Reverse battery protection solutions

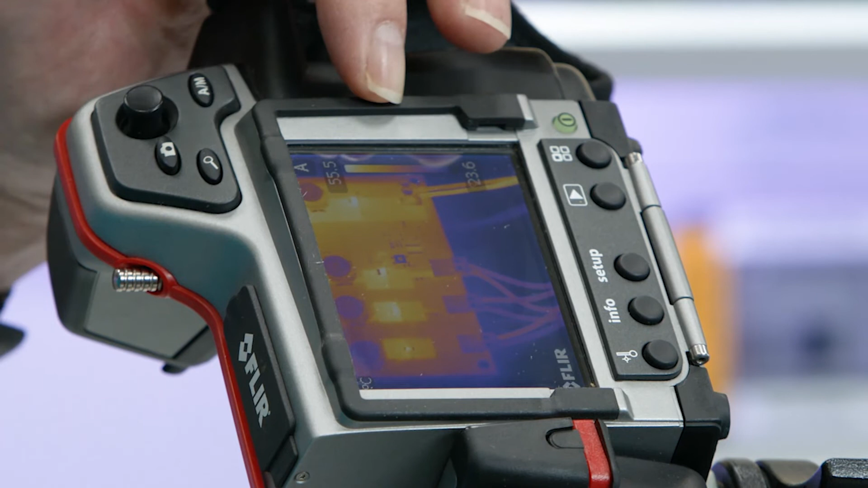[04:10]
So here we can see the image in the thermal camera so you can see the outline of the board clearly and you can see the cables coming in on the right hand side of the picture. The PN rectifier is at the bottom.
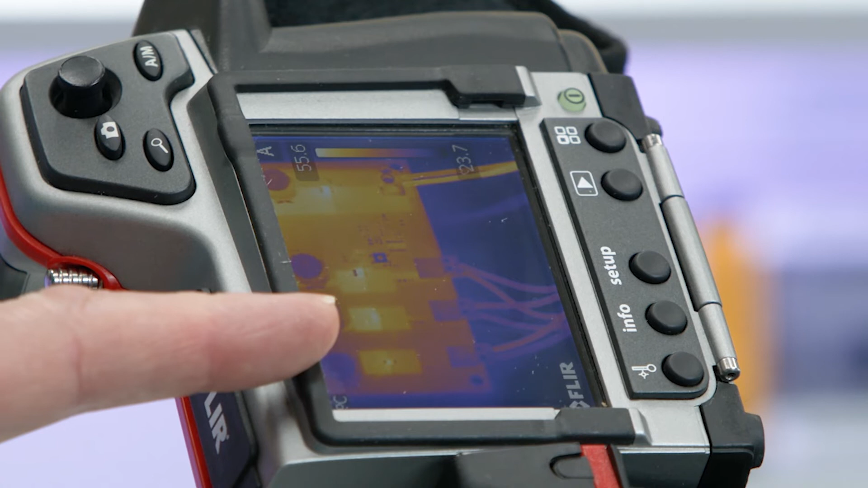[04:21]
The next one up is the Schottky rectifier which is